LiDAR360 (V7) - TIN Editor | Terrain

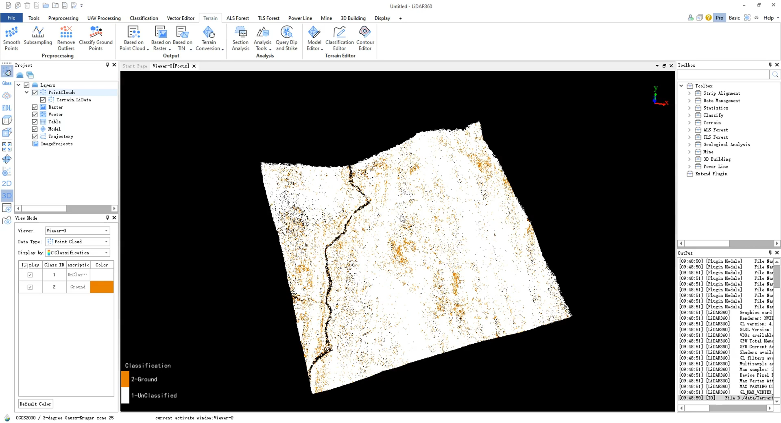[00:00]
Today we will explain the LightTIN editor function.
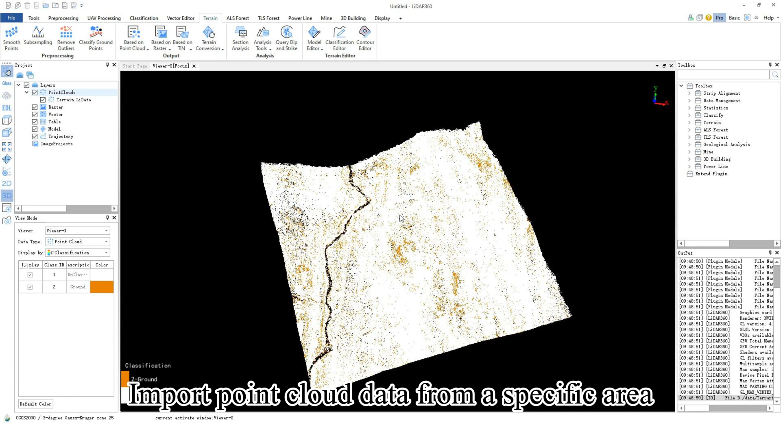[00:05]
Import point cloud data from a specific area that has undergone noise removal and ground point classification.
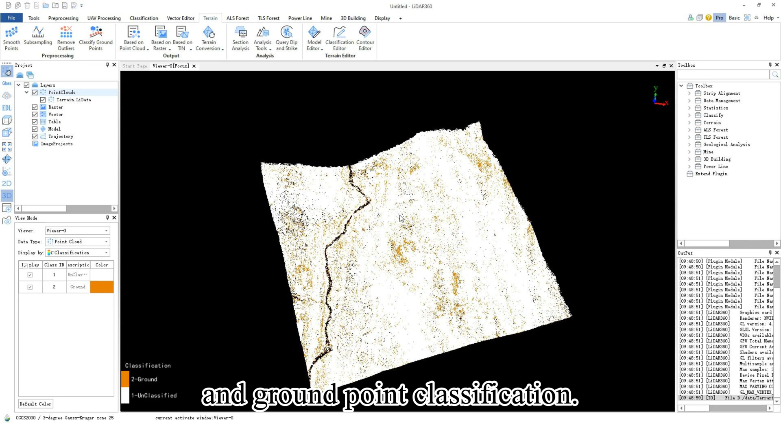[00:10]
You need to generate a TIN model
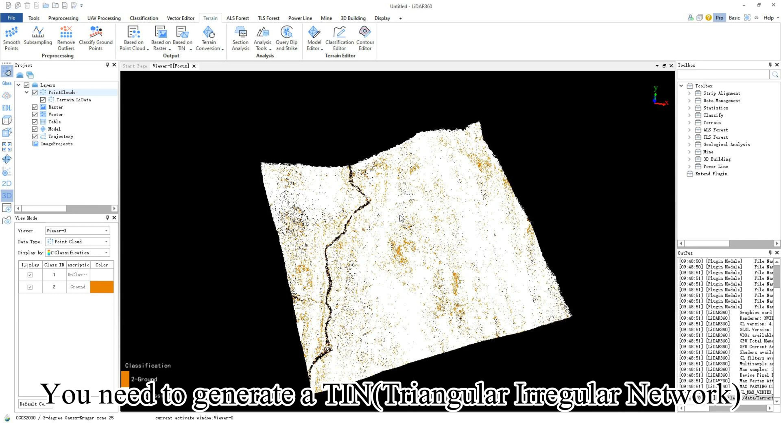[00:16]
for the mining area based on the point cloud data.
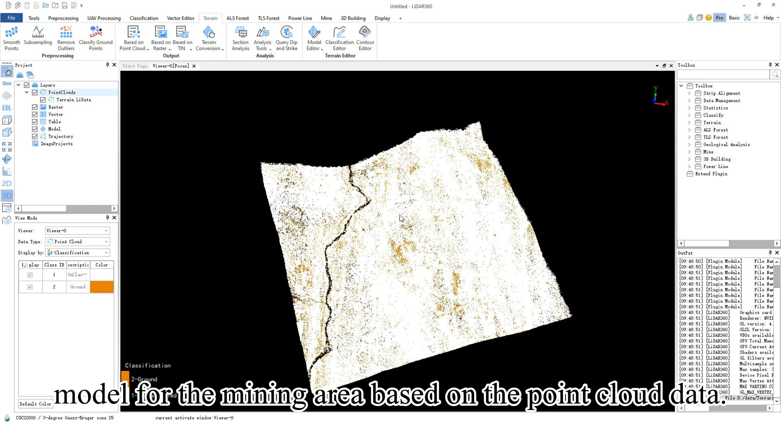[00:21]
In the software's top toolbar, click on terrain based on point cloud,
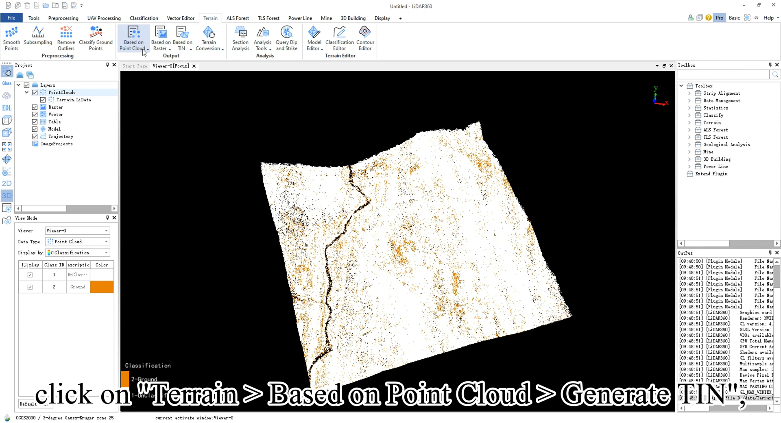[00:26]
generate TIN, and window like the one below will appear.
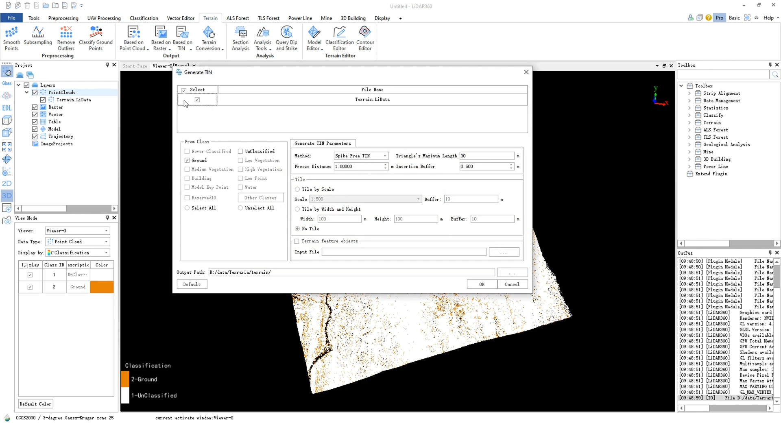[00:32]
Select the point cloud file, choose the category as ground, set the method to spike free TIN and check the no tile box.
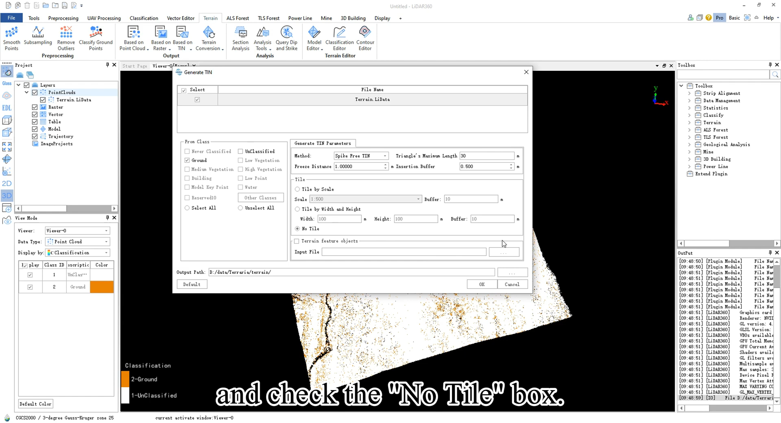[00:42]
Set the file path.
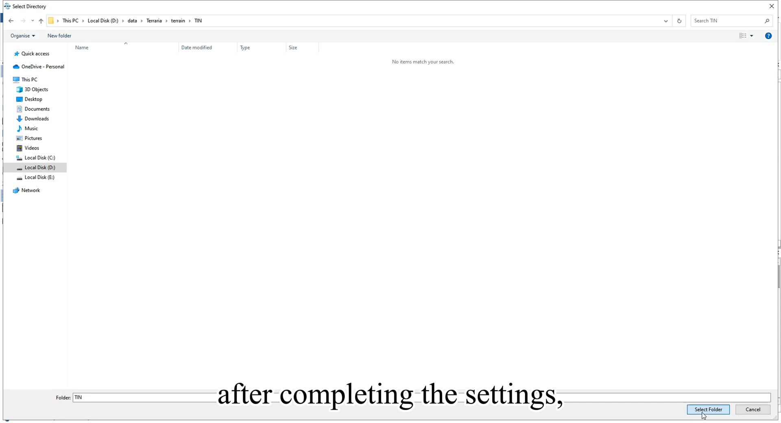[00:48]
After completing the settings, click OK to generate the model. It will be saved in the same folder as the point cloud data.
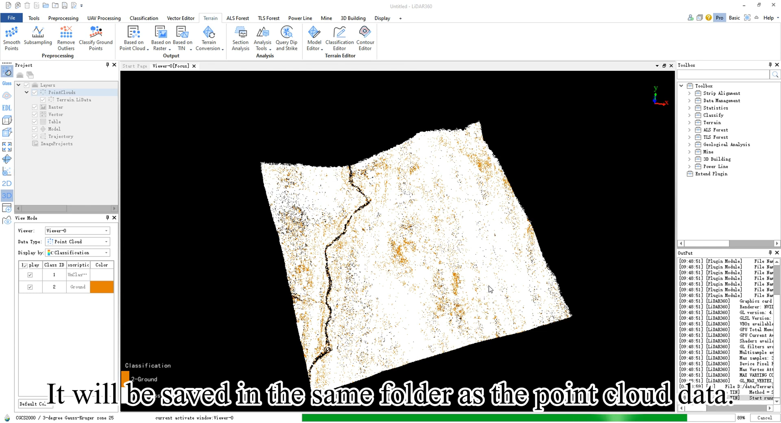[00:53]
Locate the folder and drag the generated TIN model into it as shown in the image.
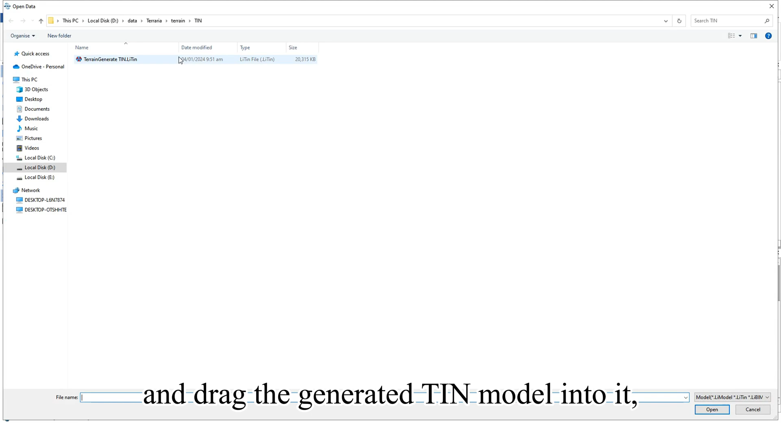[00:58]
You need to click the software's toolbar.
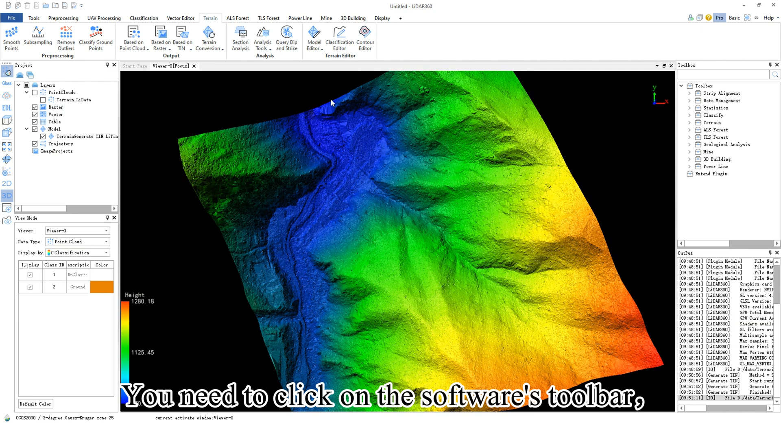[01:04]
Go to terrain, model editor, LightTIN editor, function. Click the start edit button and choose the TIN file to begin editing.
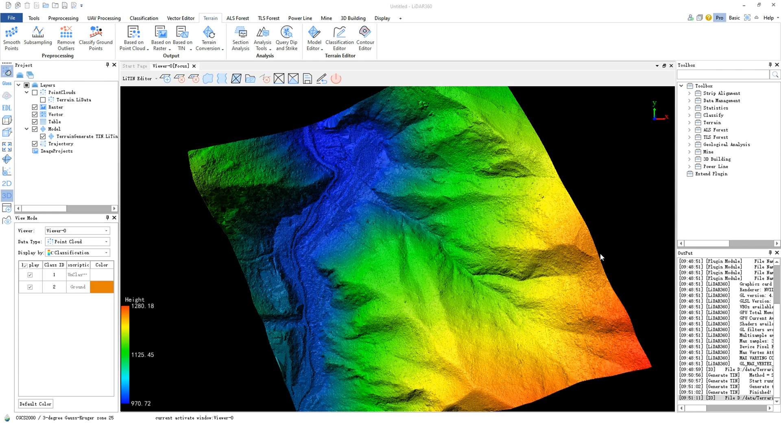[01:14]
You can click the TIN add single point button in areas with few ground points.
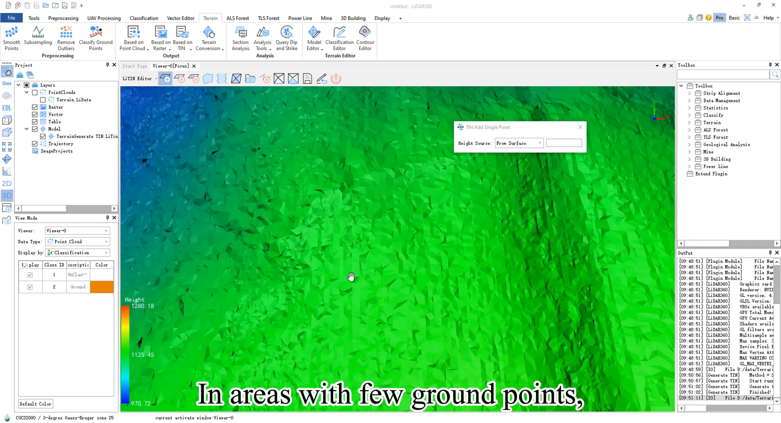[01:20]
You can enrich the terrain by adding points.
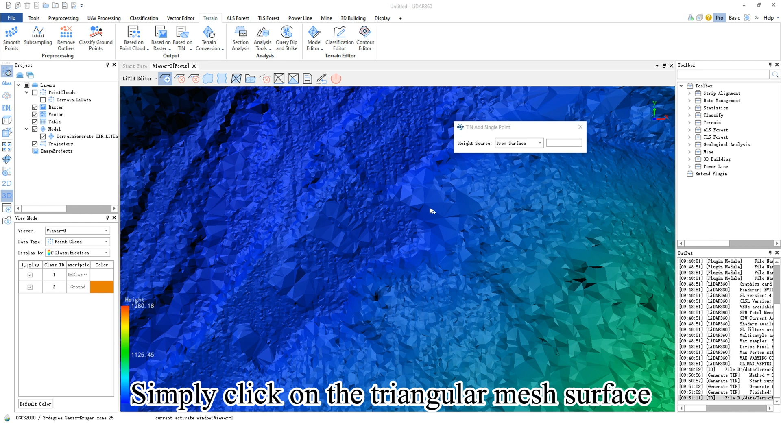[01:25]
Simply click on the triangular mesh surface where you want to add a point.
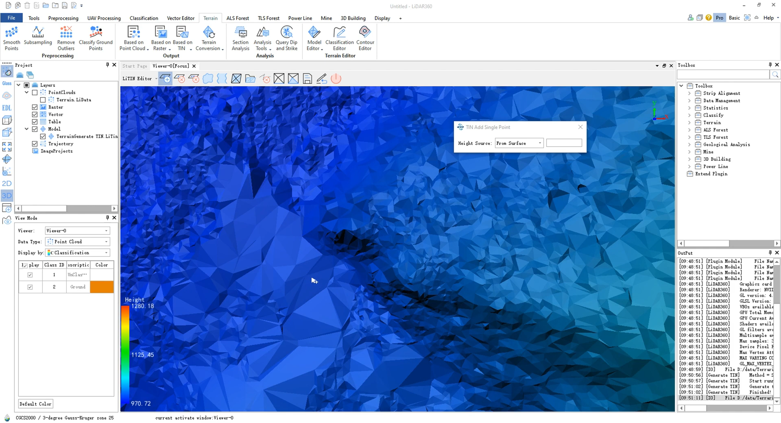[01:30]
You can click the TIN delete single point
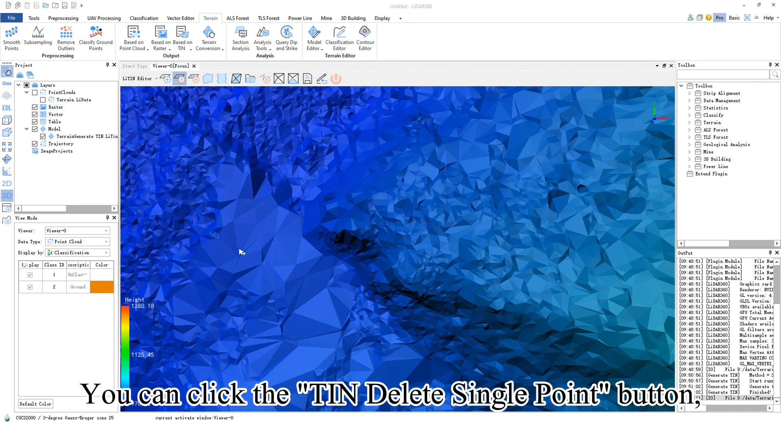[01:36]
button and click on the respective vertex of the triangle to delete it.
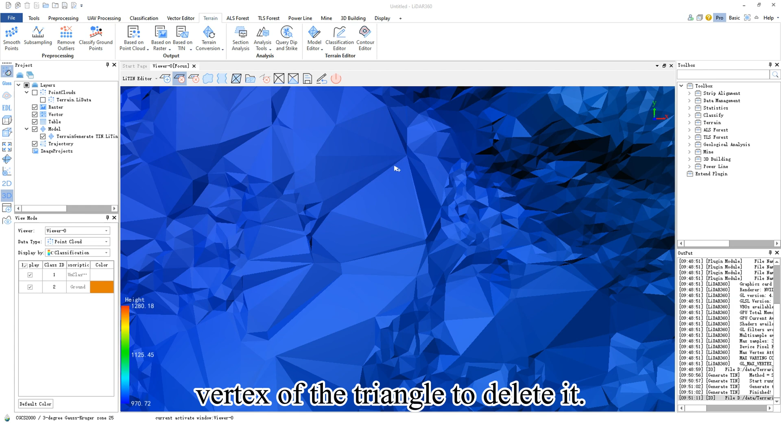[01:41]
For more efficient removal of multiple points,
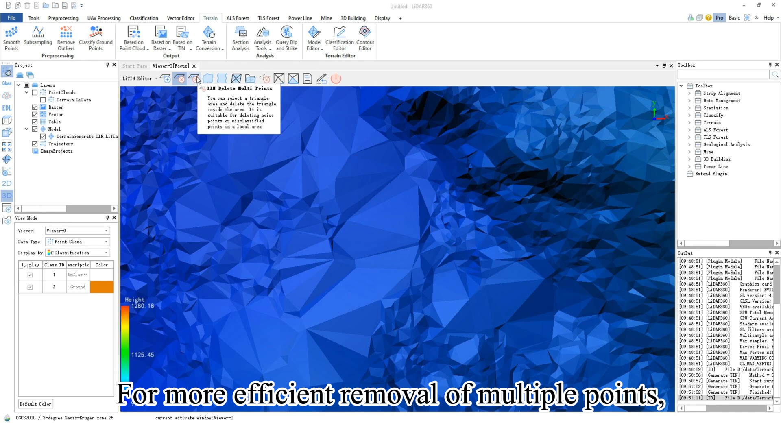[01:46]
you can click the TIN delete multi points button.
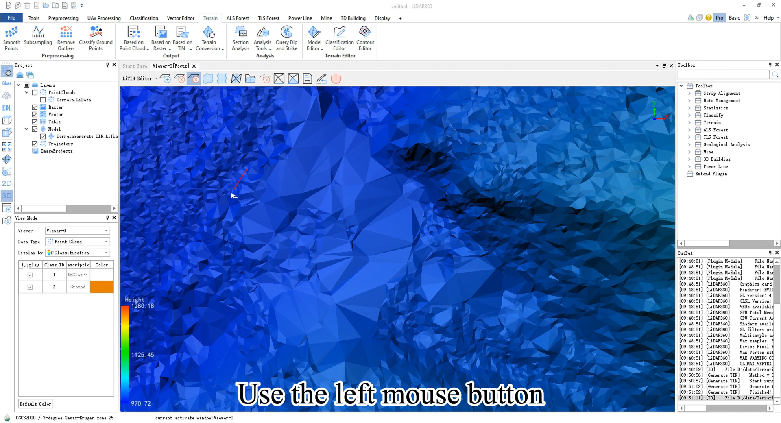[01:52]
Use the left mouse button to select an area as shown in the image and double click to automatically delete the vertices within the selected area.
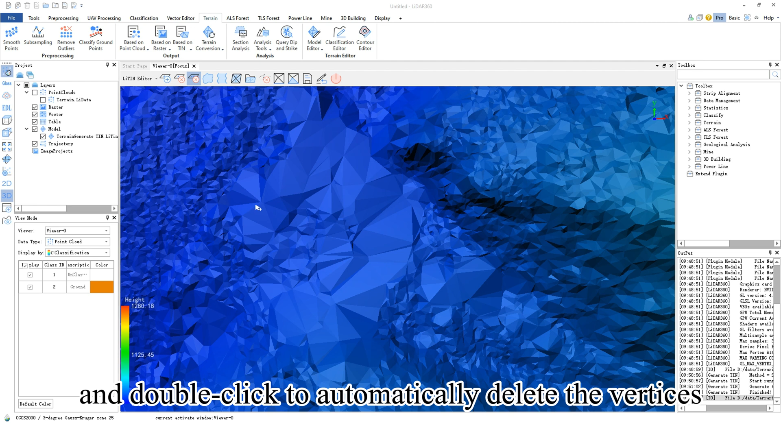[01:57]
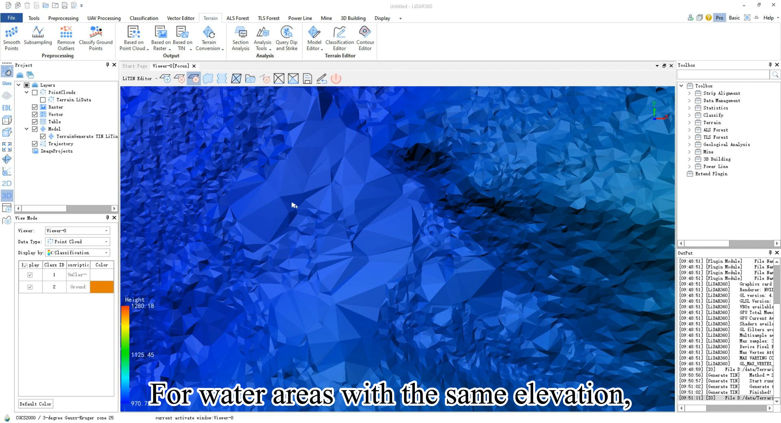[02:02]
For water areas with the same elevation, you can add water brake lines to set them to a uniform elevation.
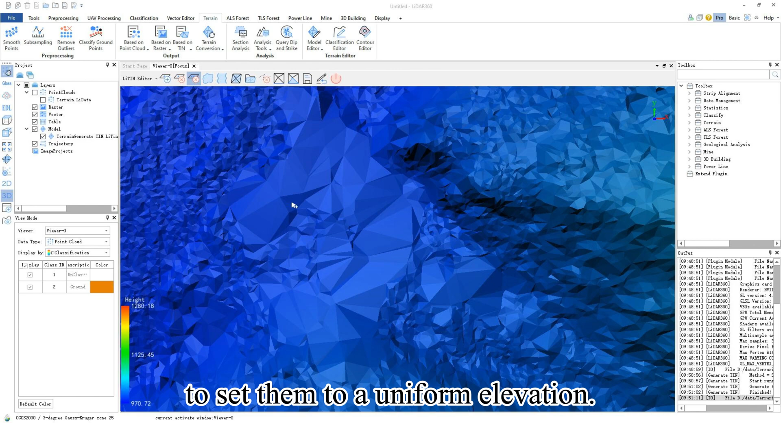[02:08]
Click the brake line of water area tool and a brake line of water areas window will appear.
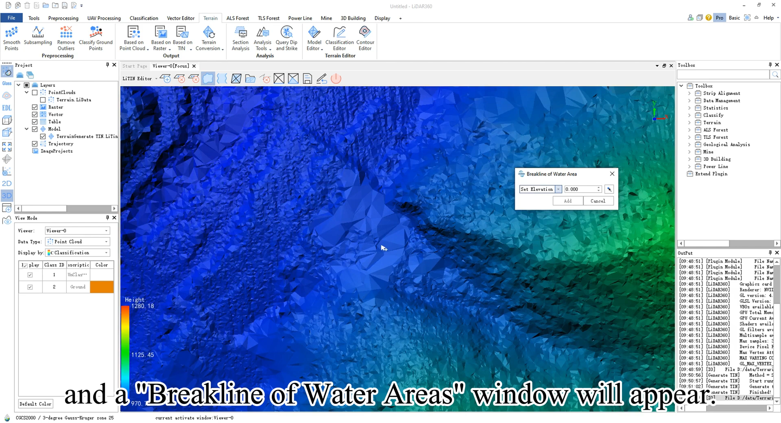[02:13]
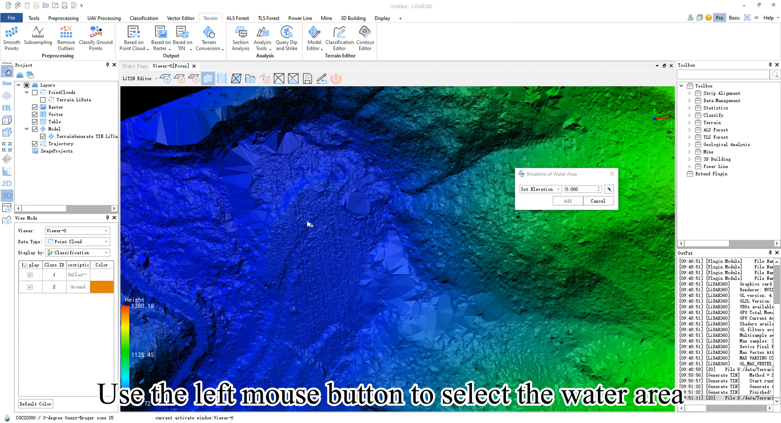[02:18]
Use the left mouse button to select the water area that needs modification.